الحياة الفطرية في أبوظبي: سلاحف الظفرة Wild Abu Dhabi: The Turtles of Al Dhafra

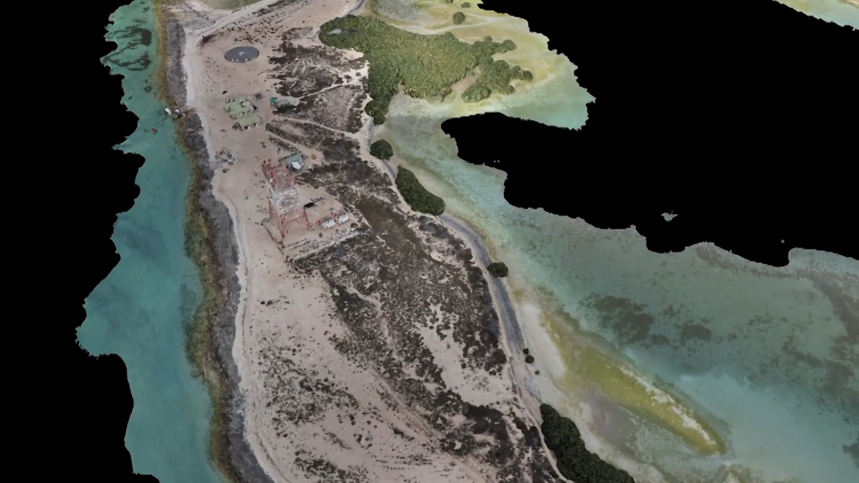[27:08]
This is a 3D model of Butina, and you can see that over time, events like this were not predicted to happen,
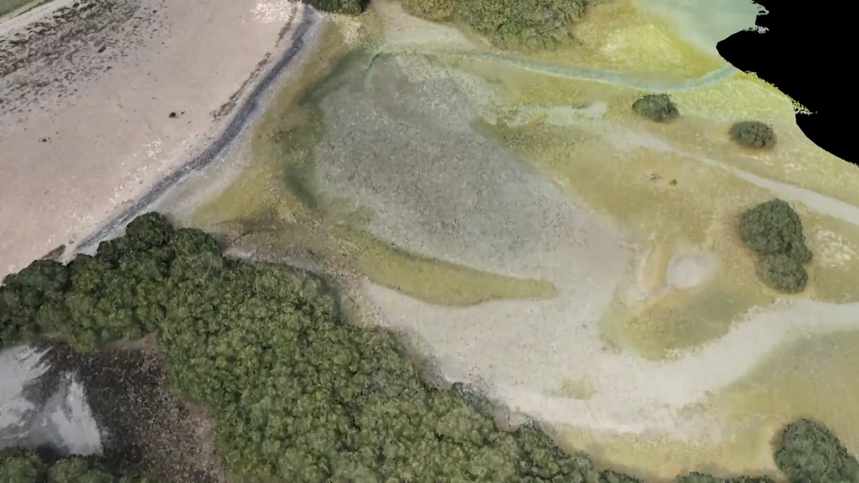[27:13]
according to the current sea level rise projections for another 50 years. It's becoming more and more obvious.
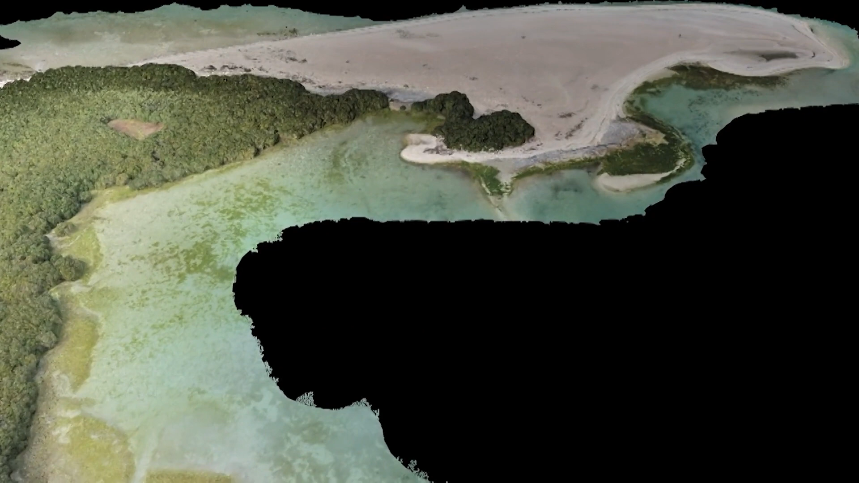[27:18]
Climate change is happening now. I've plotted the 8 nests from 2019, and as you can see, the hawksbills have nested here, here, and here.
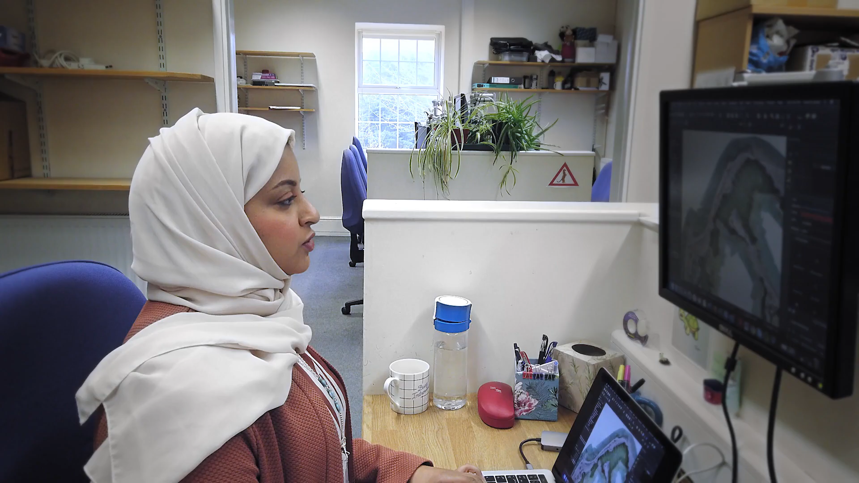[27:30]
The water from the storm surge came all the way up to here,